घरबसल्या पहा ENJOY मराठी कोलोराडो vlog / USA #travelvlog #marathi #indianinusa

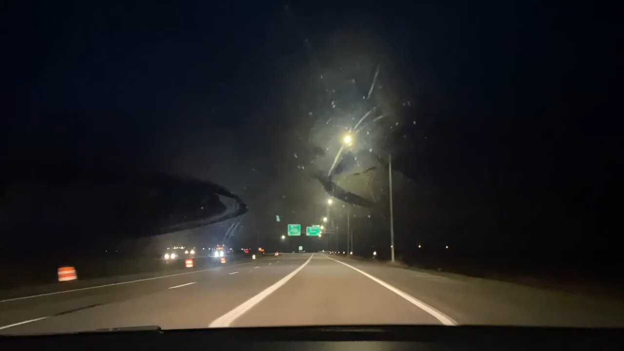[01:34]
पण डेन्वरमध्ये गेल्यानंतर माउंटन्स दिसायला सुरू होतात. नुकतंच आम्ही डेन्वरमध्ये एंट्री केलेली आहे, तुम्ही बोर्डवर पाहू शकता. जाताना आमची जी लॉंग ट्रिप होती ती मस्त होती, म्हणजे तिथे भरपूर ऊन वगैरे होतं दुपारी, रात्री आम्हाला पाऊस लागला जाताना.
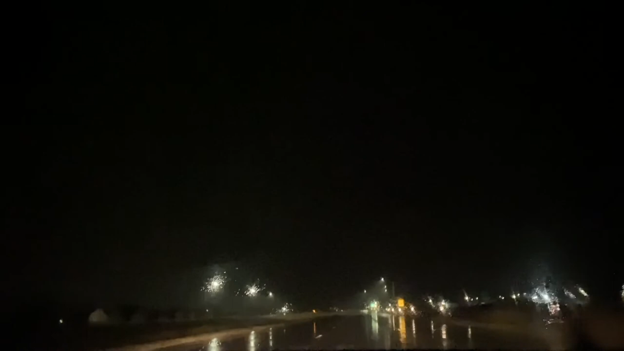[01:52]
टायर्ड होतो, गॅस स्टेशनच्या इथे थांबून थांबून स्टॉप्स घेऊन घेऊन आम्ही गेलो. आणि आता तुम्हाला बघायला भेटेल की सिटी लाईट्स दिसत आहेत,